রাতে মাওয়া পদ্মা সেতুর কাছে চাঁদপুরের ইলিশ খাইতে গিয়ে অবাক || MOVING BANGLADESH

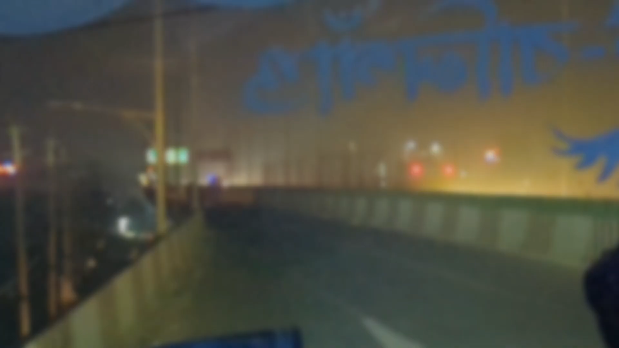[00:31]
શુરુતે આપણારા દીખે બોસ્તે પેરે છેન જે ક્યમોન હતે પારે એઈ વિડ્યો ટી પ્રુબંધુરા રાતેર બેલા આમી
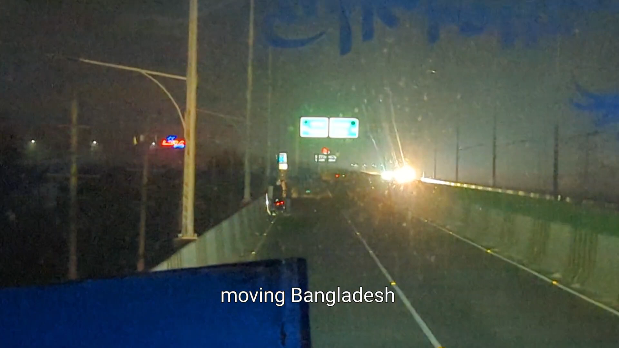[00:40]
ધાકાર ગુરેસ્થાન થેકે જાત્રા શુરુ કોરે બાભુબાજાર બીરિજ પાર હોયે ગાંચીલ પરીબહને જાત્રા શુરુ કોરં છી પીબંધુરા આપનારા જાણેં જે ગાંચીલ પરીબહન